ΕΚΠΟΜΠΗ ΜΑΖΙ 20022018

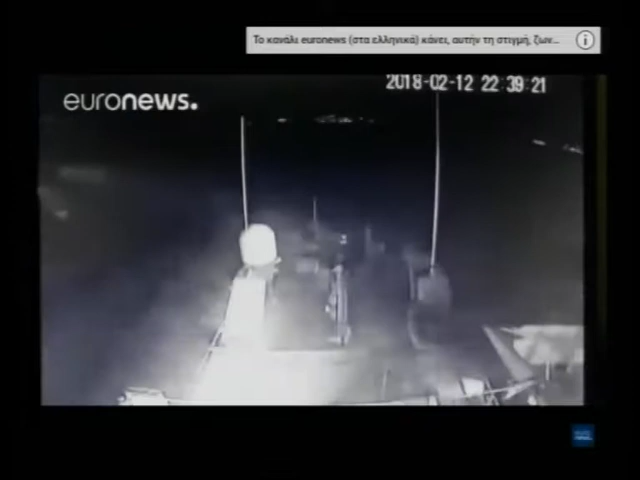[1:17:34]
Είναι σταματημένο το τουρκικό πλοίο το δικό μας. Στο κάτω μέρος της οθόνης διακρίνεται ένα μέρος του πληρώματος στο κατάστρωμα. Στρέφει το φακό στο τουρκικό καθόλου, έτσι.
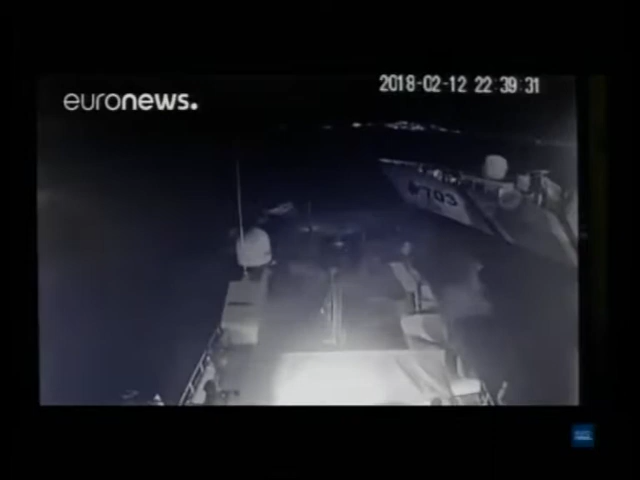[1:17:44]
Το περιστατικό κατέγραψαν δύο κάμερες από το ελληνικό περιπολικό. Το ντοκουμέντο δόθηκε στη δημοσιότητα από την ιστοσελίδα της Καθημερινής.